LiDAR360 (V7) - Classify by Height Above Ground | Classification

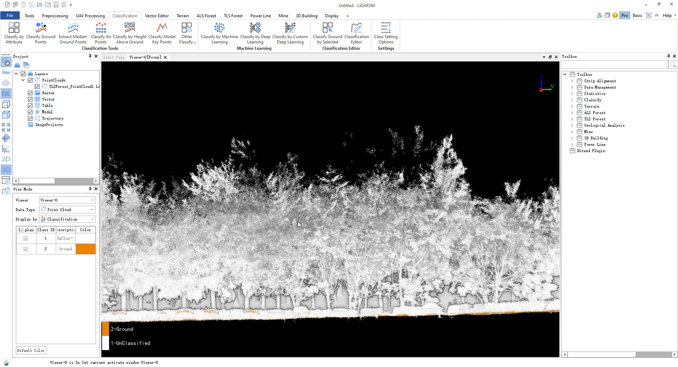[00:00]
The Classify by Height above ground function in LiDAR 360 allows classification based on a specified height above the terrain surface.
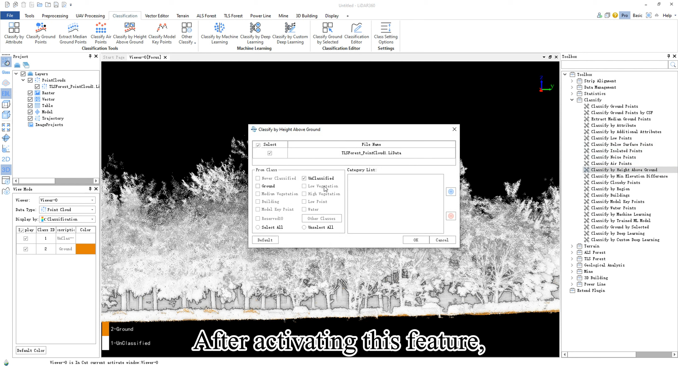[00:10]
After activating this feature, you can add different categories in the category list and set the height range for each category. The software will then classify the point cloud based
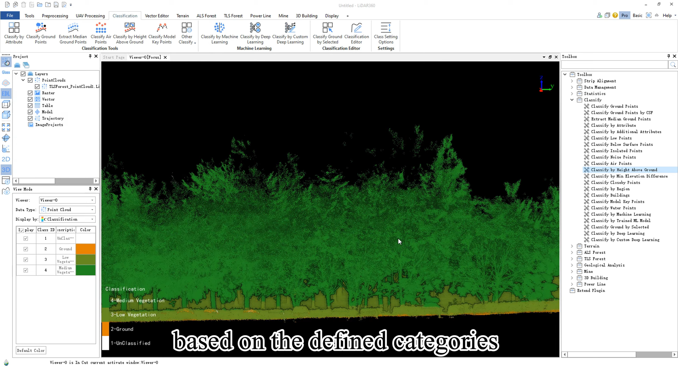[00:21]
on the defined categories and their corresponding height ranges.